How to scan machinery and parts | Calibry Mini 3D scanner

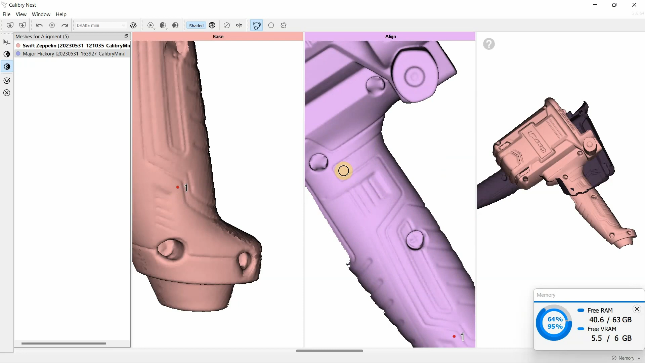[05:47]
We set controls points and alternately merge separate parts.
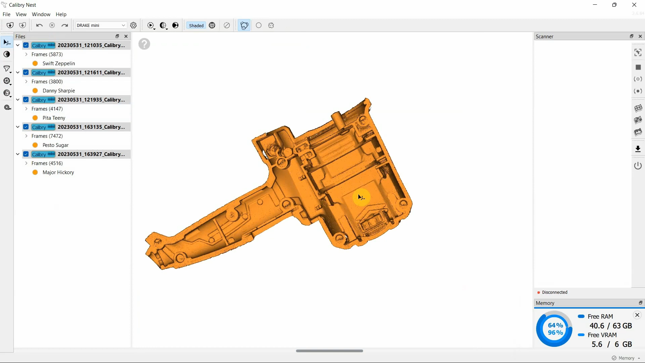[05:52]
At the output we get such model and
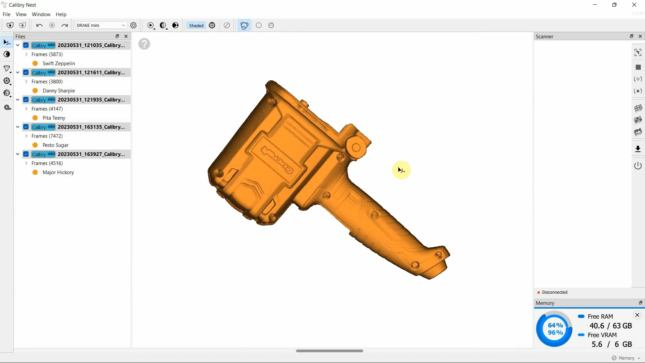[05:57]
perform multiple data assembly to make one model from several projects.